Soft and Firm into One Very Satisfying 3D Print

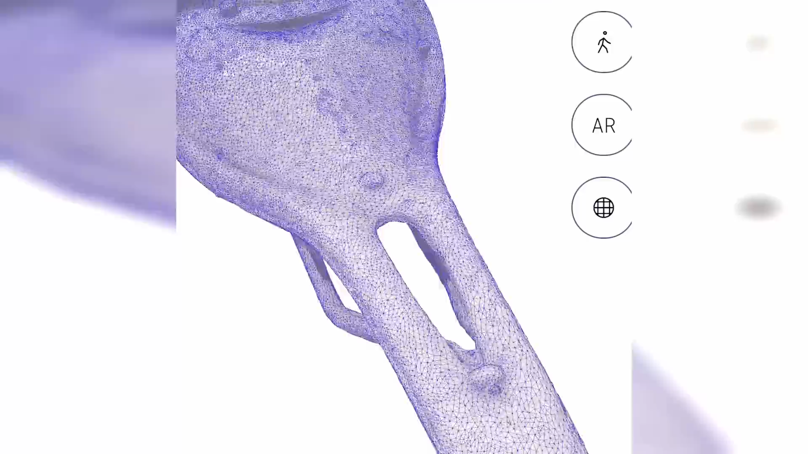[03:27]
Now some of the things that tend to go wrong with this even though I have the LiDAR scanner on my iPhone
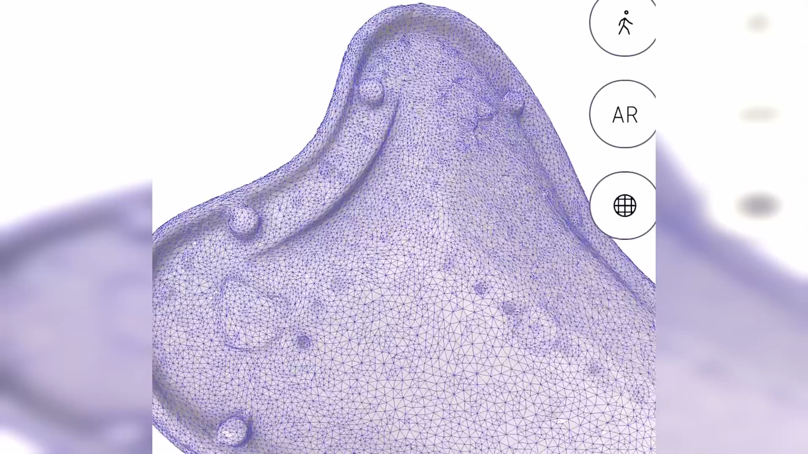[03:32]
and it works fairly well is that the overall scale is not going to be bang on accurate. So we will need to just run a couple measurements and confirm that it's okay.
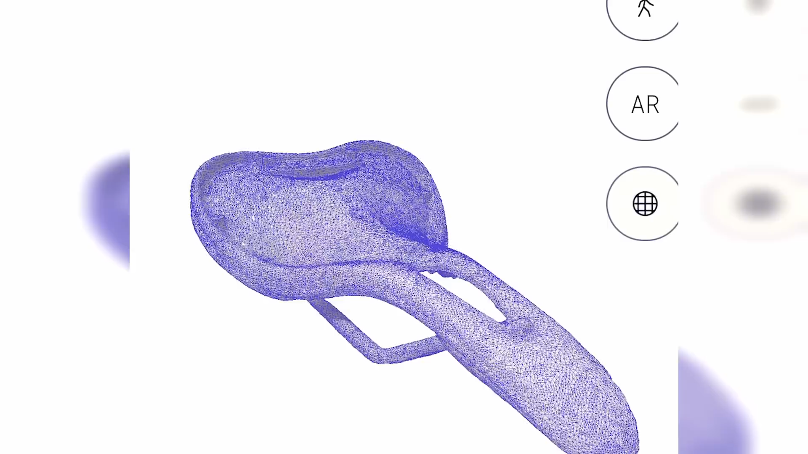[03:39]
In my case I needed to scale it down by about one percent.